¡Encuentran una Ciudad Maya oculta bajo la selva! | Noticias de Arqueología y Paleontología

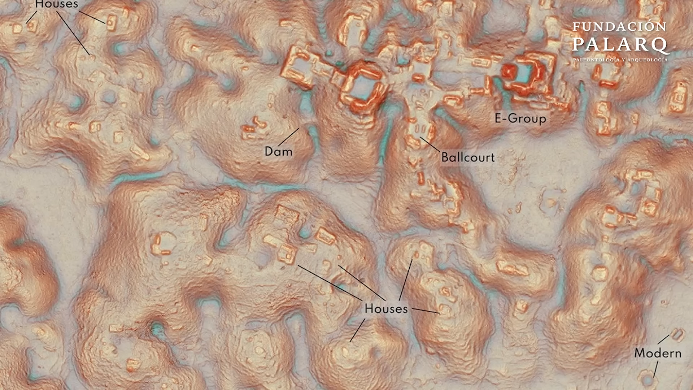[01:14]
había una ciudad maya que nadie había visto en 1500 años? Sí, sí, arqueólogos de la Universidad de Tulane y el Instituto Nacional de Antropología e Historia de México descubrieron Valeriana, un sitio que alberga pirámides,